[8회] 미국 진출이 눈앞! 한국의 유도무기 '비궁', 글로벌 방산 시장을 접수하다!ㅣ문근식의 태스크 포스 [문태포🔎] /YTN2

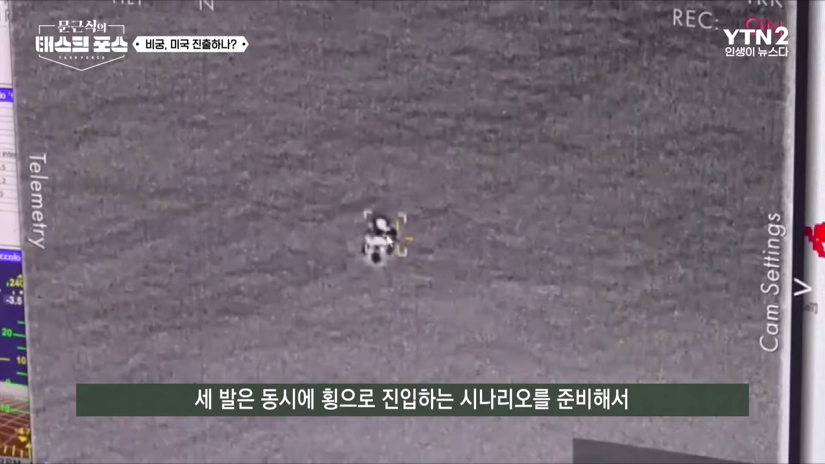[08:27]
그래서 10발 중에서 3발은 동시에 진입해 들어오고 3발은 동시에 횡으로 진입하고 그런 시나리오를 준비해서 10발 모드를 명중하게 됐고 미 측 참석했던 인원들이 상당히 감명을 받았고 이 비공탄이 기술적으로 인증받는 그런 계약이 됐습니다.